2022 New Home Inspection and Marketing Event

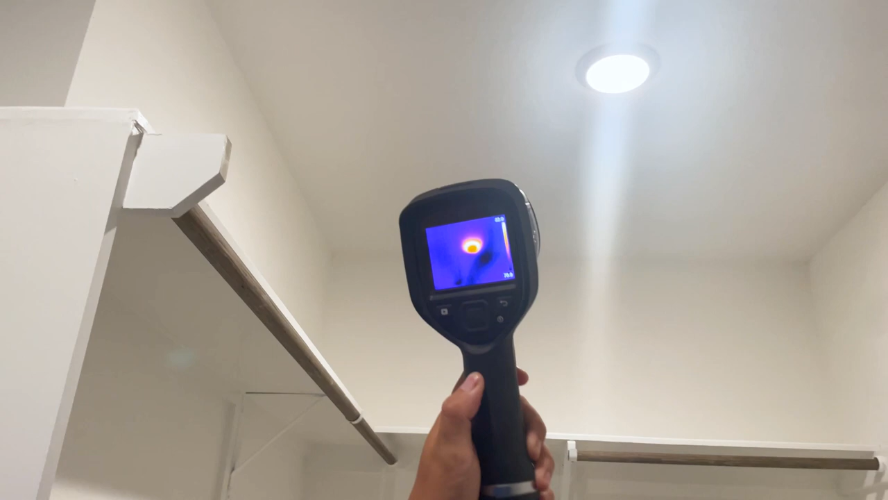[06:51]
cooler spots that are running straight along there and then also i have this stray
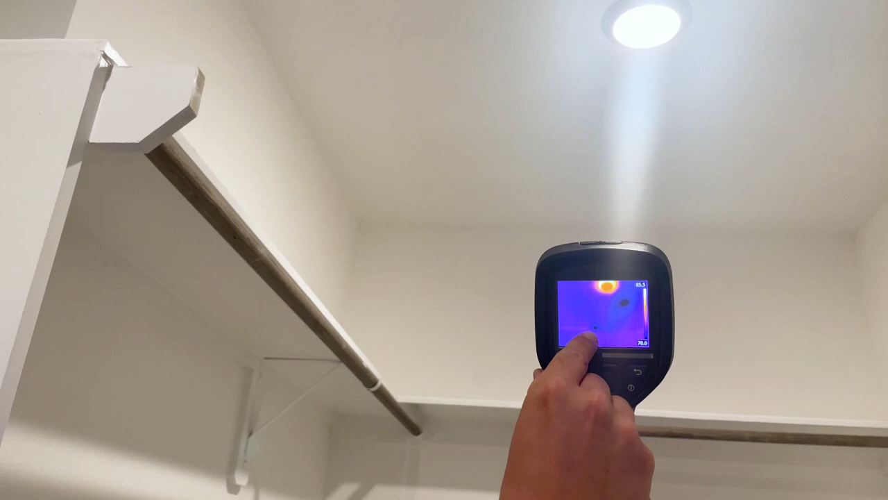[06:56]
spot over here just to the left of it so um more than likely when i see this